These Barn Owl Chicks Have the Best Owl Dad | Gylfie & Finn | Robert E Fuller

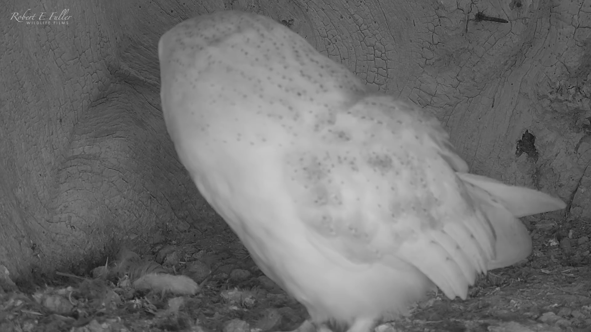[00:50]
Once she's had her food delivery they're ready to mate again. Mating is a way that the barn owls create a strong pair bond and this is vital to bring up chicks together successfully.
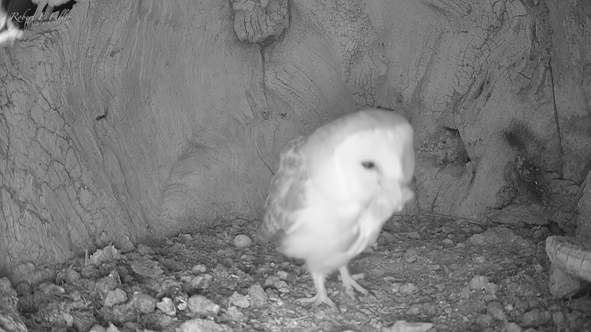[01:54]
Laying an egg is hard work. It's lovely to see how devoted Finn is to his mate.
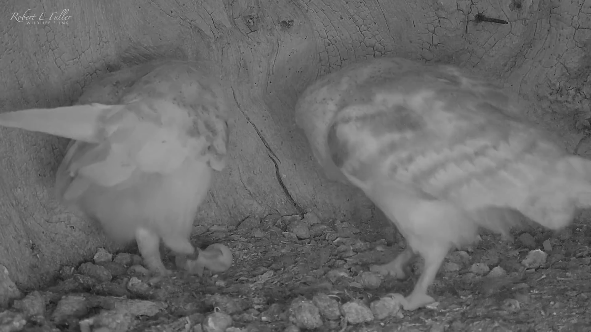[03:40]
Gylfie gently nuzzles him away and returns to brooding. Over the next few days he rarely leaves her side.
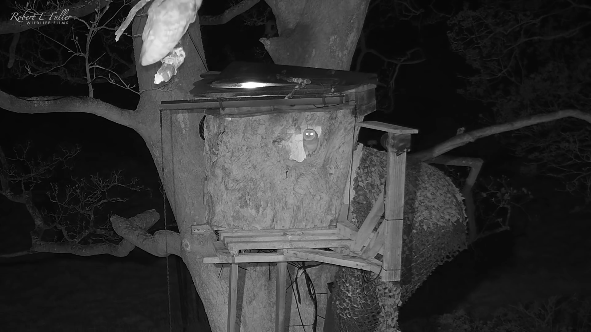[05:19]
And to make matters worse, Gylfie knocks Finn from the nest. Giving the tawny's another opportunity.
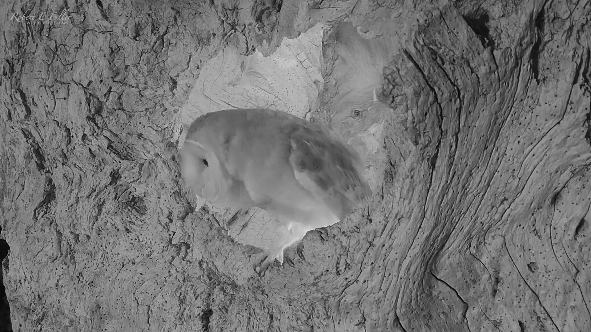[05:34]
But thankfully they keep the tawny owls at bay and no harm comes to the eggs.
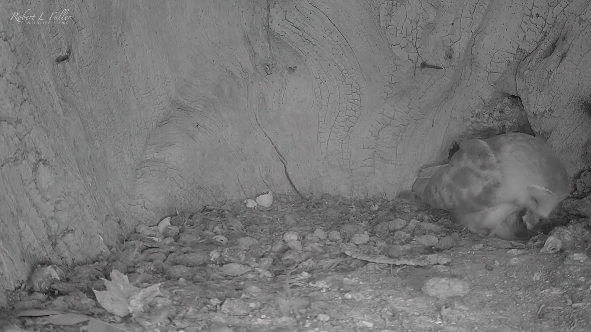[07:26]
And when Gylfie tries to feed it, it just won't take it.
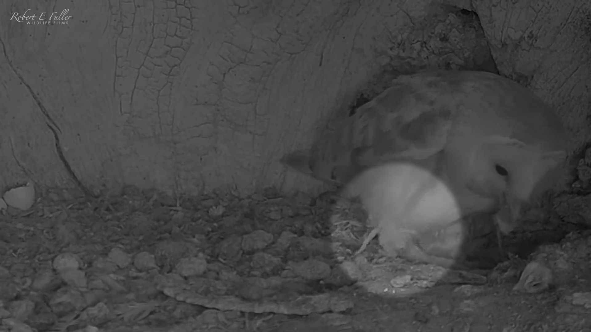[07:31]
It's a lot smaller than its siblings.
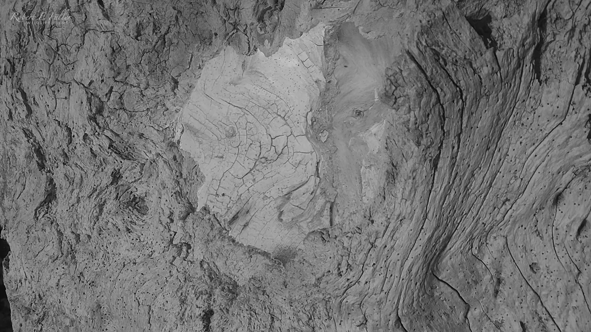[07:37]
Overnight it crawls away from the warmth of its siblings.
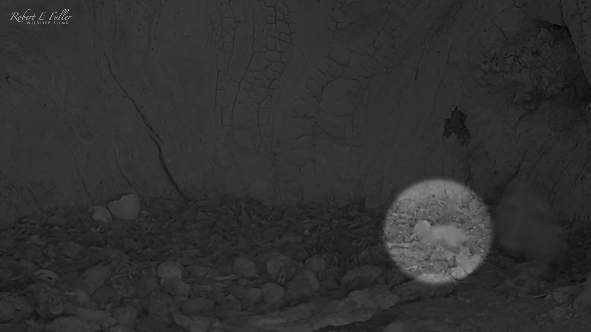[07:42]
And Gylfie doesn't seem to realise. At this age, chicks need constant brooding to keep them warm.
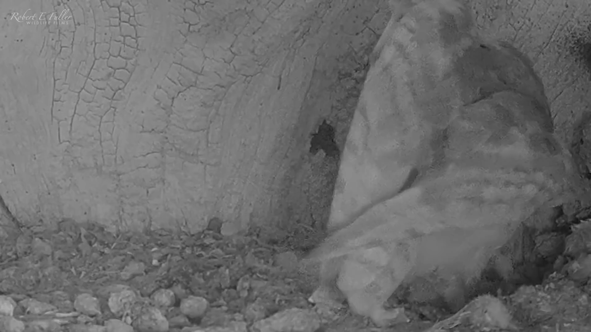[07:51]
And by the time Gylfie notices the lone chick, I sense it could be too late.